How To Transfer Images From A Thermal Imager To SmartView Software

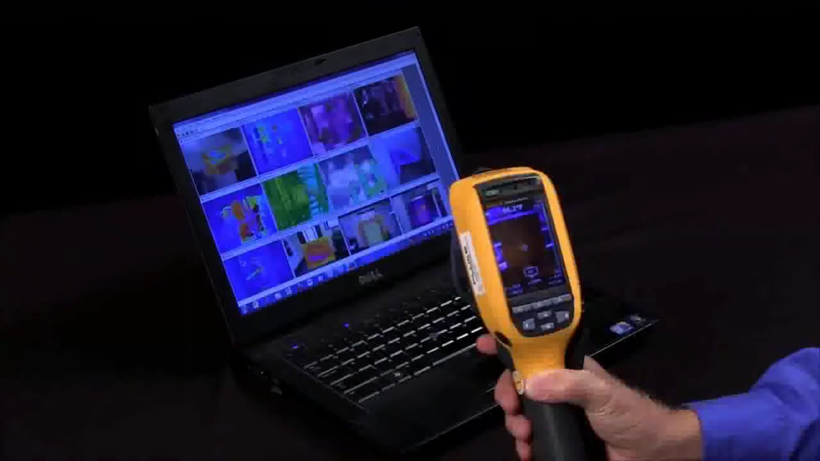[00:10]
How do I transfer an image from my Fluke Thermal Imager into the Smart View software? Well, first we take the image, hit the save key, it will save it on to the SD card. Then we simply take the SD card out of the thermal imager, place it in our computer.
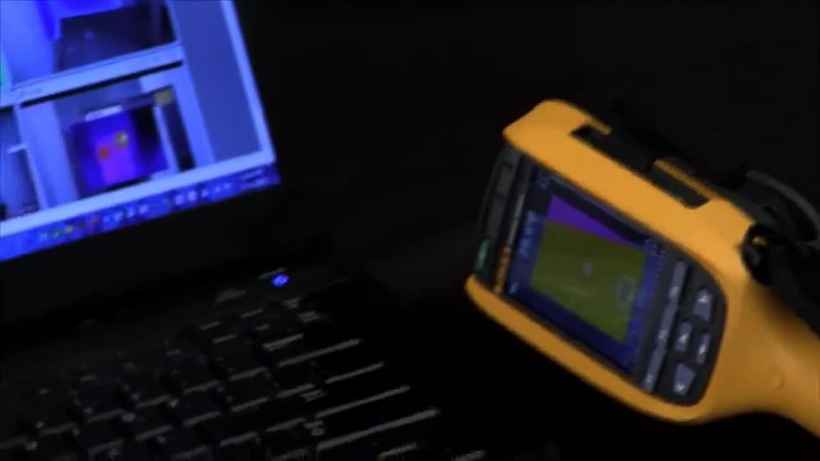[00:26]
If you do not have an SD card slot, the unit comes with a card reader for free.